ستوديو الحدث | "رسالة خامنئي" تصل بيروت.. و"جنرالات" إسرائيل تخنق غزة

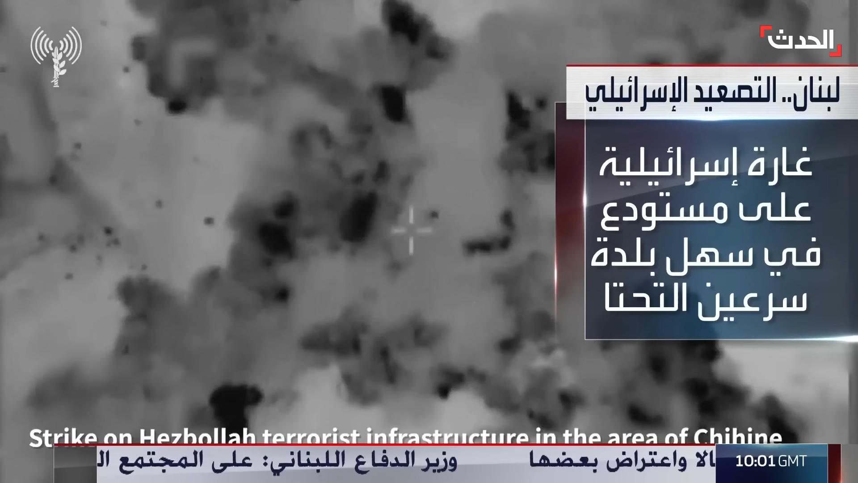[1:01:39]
قيل إنها استهدفت مستودعا للبيض في سهلة أو في سهل بلدة سرعين التحتة.
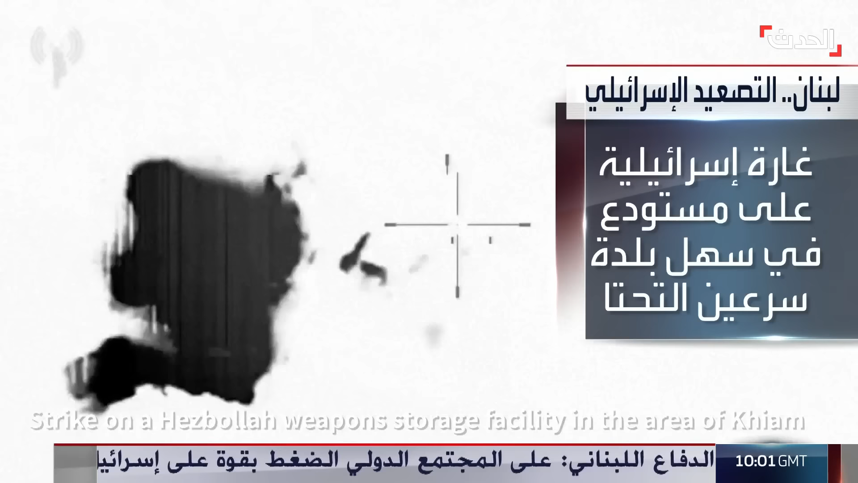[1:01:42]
كما أغار الطيران الإسرائيلي على بلدتي صريفة باتولية الجنوبية، كما استهدف مباني من 3 طوابق ببلدة كوثرية السياد الذي دمر بالكامل.